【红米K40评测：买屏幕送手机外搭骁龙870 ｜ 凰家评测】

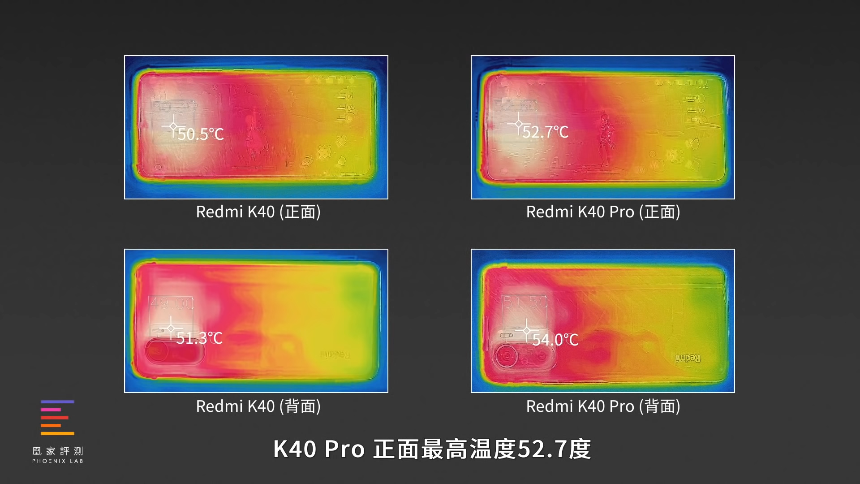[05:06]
3度K40 Pro正面最高温度52.7度背面最高温度54度两款手机发热位置都在左手波式位长时间操作真的还挺烫